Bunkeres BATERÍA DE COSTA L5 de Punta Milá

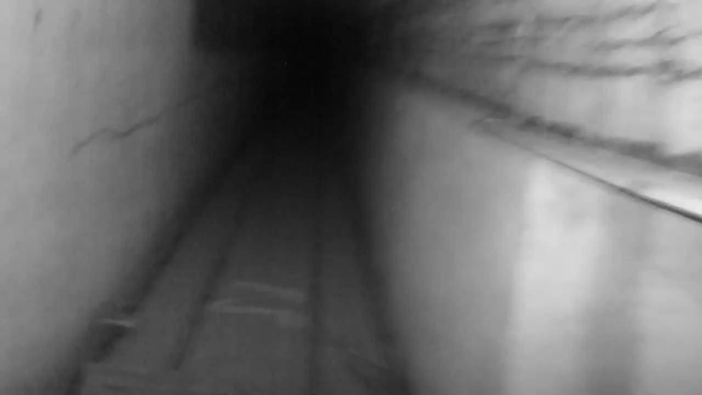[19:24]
vamos a ver lo que tenemos aquí aquí ya tenemos una pequeña pendiente de ascenso
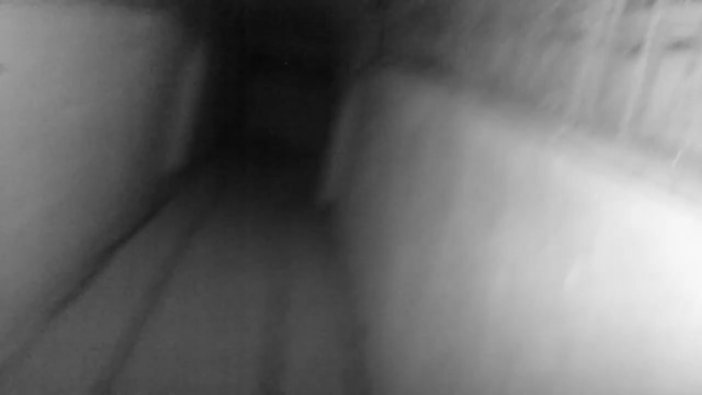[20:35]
una vez se imagina que todo esto está aquí abajo es un complejo enorme sencillamente
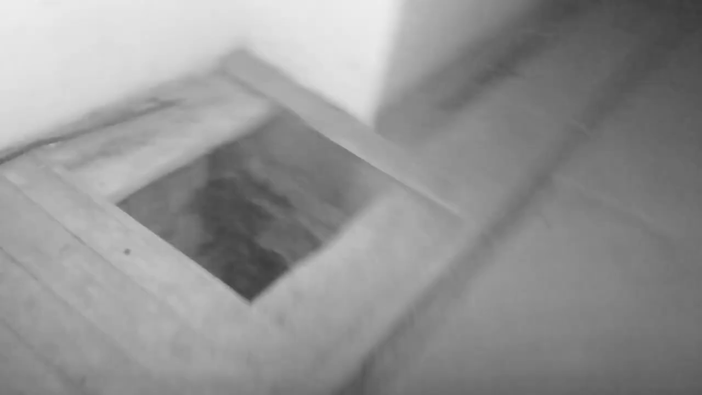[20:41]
esto es increíble hay que tener cuidado que esto son
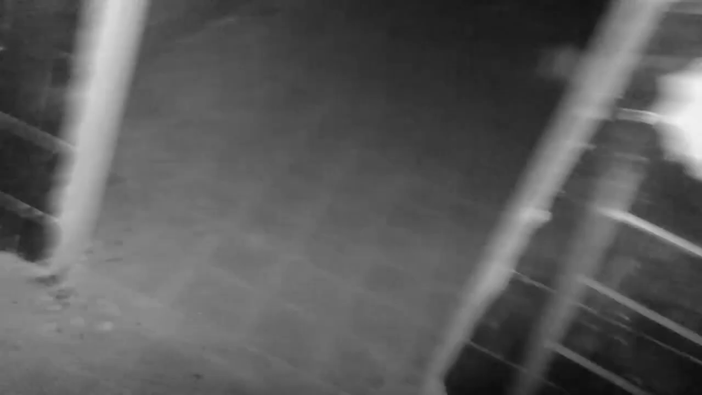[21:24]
bien esto es un cuarto puerto de máquinas con el grupo electrógeno similar al de punta falconera
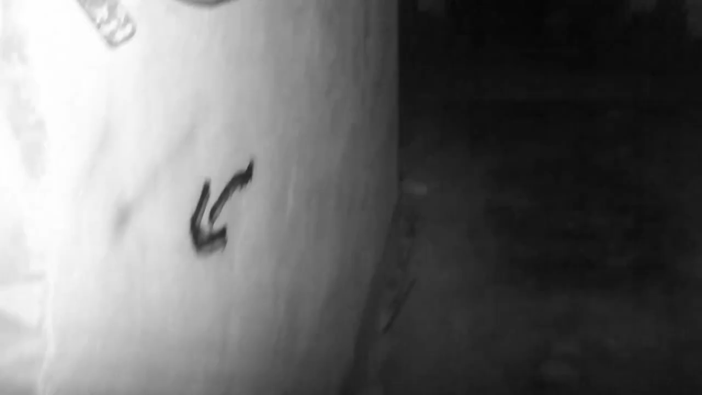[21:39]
aquí hay que tener mucho cuidado de no perderse
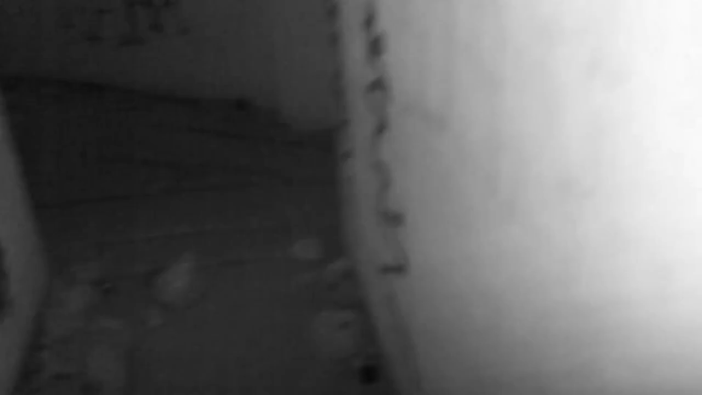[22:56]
la instalación por arriba no refleja para nada lo que representa todo esto
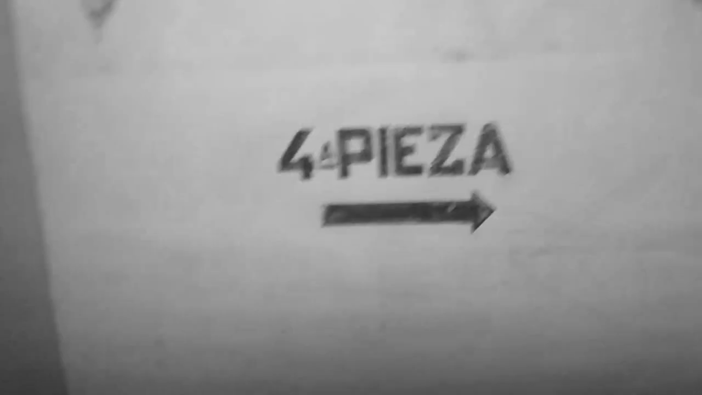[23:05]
bien vamos a la cuarta pieza
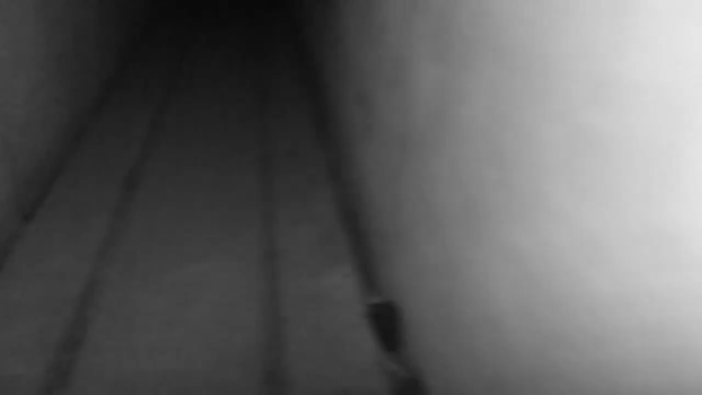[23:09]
que es por aquí a ver que vamos a encontrar
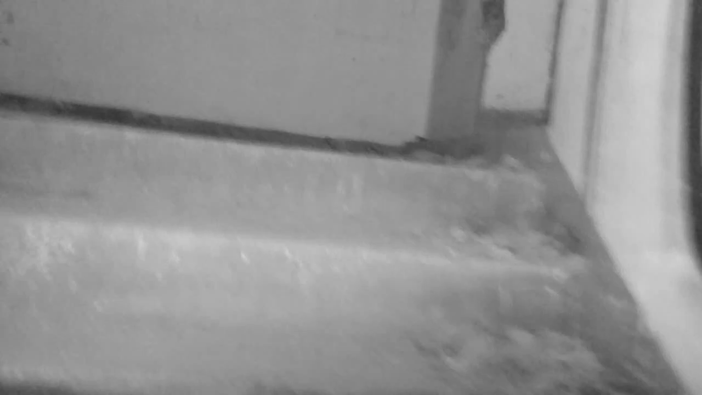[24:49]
bien acceso completamente taponada la cuarta pieza de artillería y
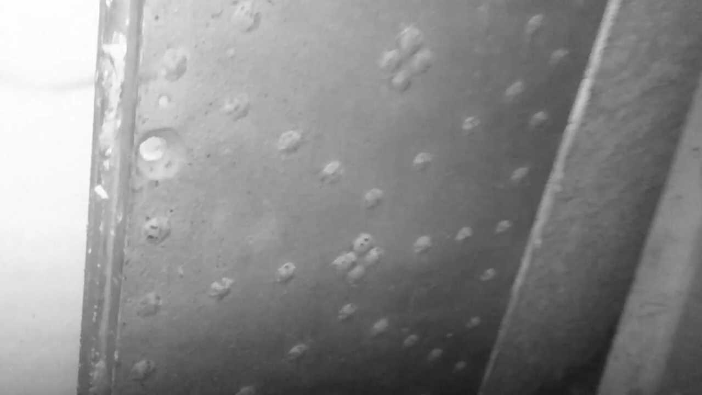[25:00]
aquí se encuentra la puerta de acceso completamente taponada de entrada que había mencionado anteriormente es esto son los restos de eso
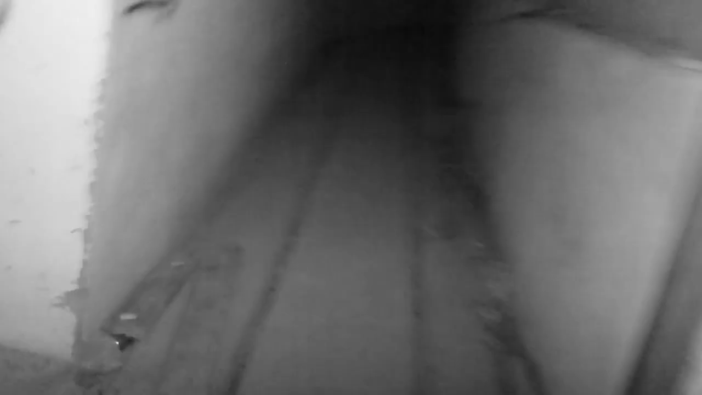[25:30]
bien aquí tenemos otros polvorines exactamente igual a los anteriores
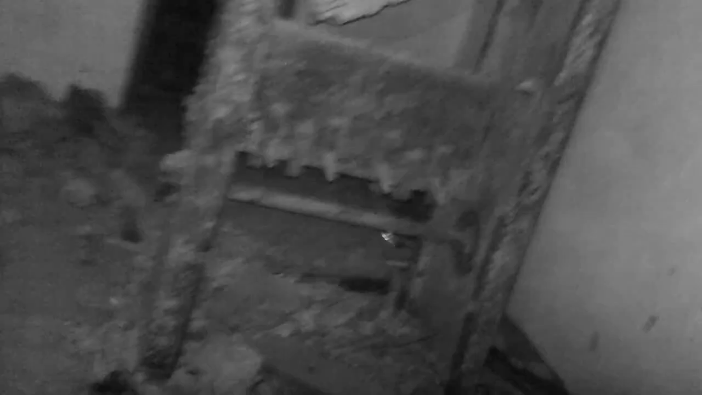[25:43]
aquí se encuentra todavía parte
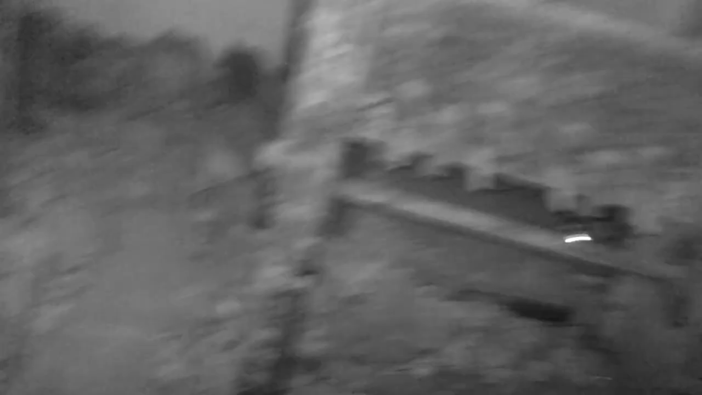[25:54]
de lo que es el encofrado de munición
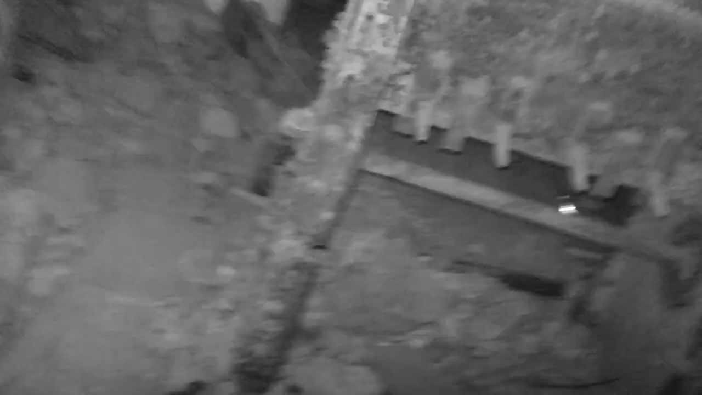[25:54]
donde los
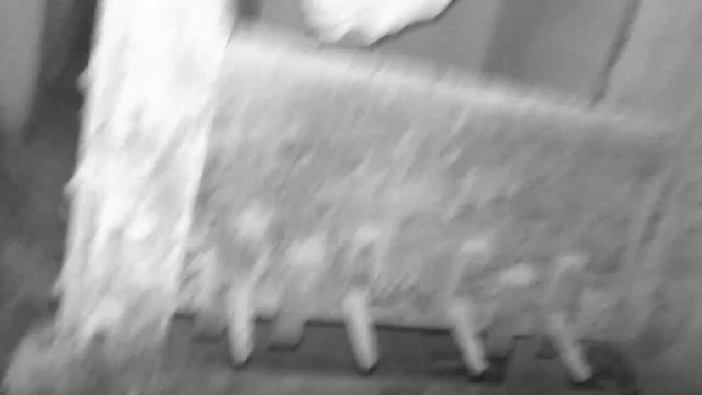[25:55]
preparaban estos
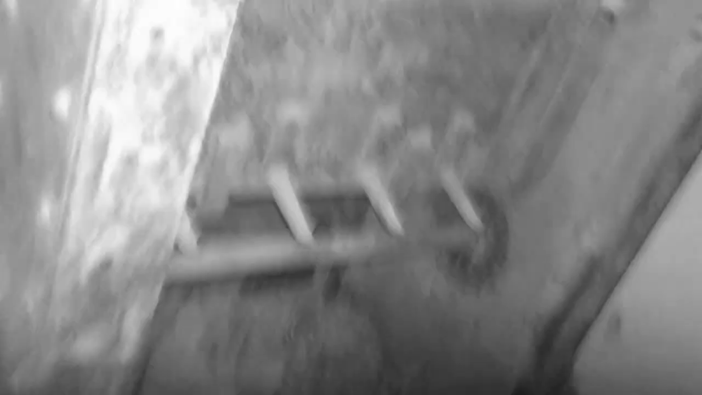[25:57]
son los restos de los montacargas con esto los llevaban hasta allá arriba
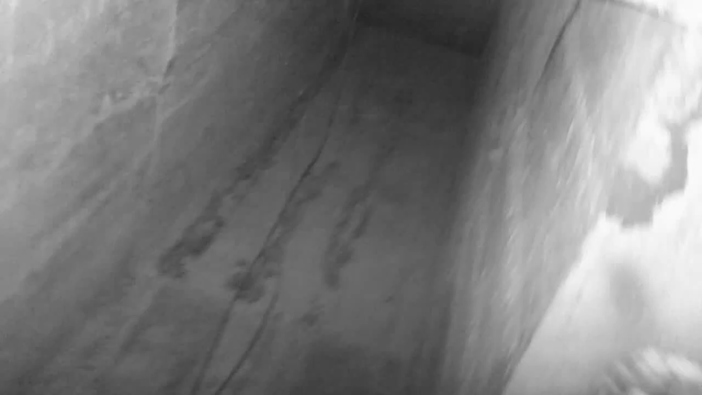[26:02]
para ser disparados directamente desde el polvorín
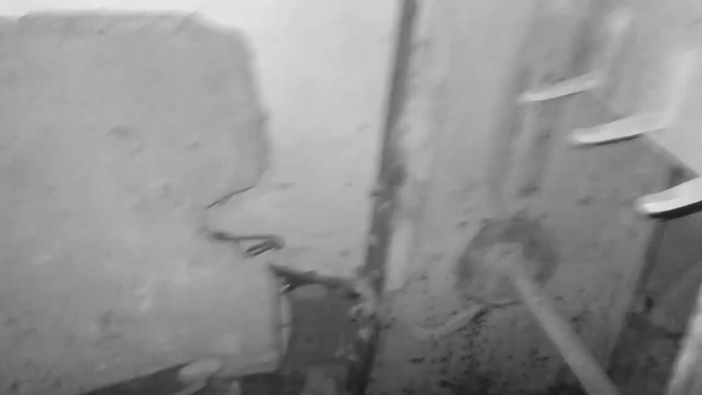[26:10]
impresionante sencillamente impresionante
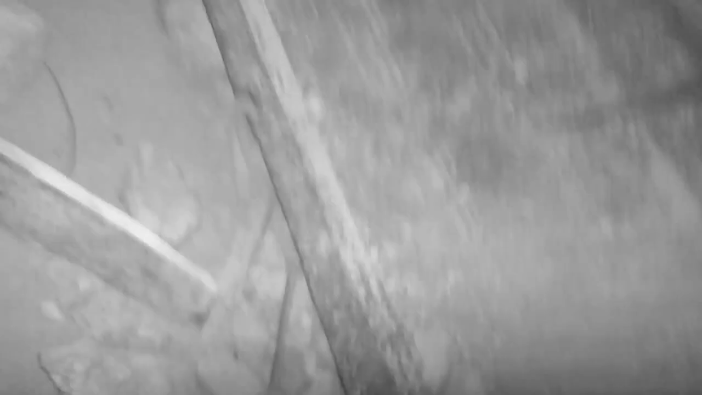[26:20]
y aquí los restos de la escalinata completamente taponado
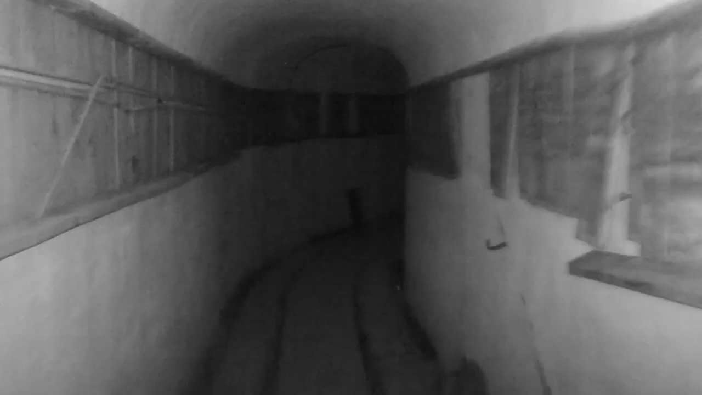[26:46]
como curiosidad se puede apreciar como los restos del cableado siguen sujetos al encofrado mira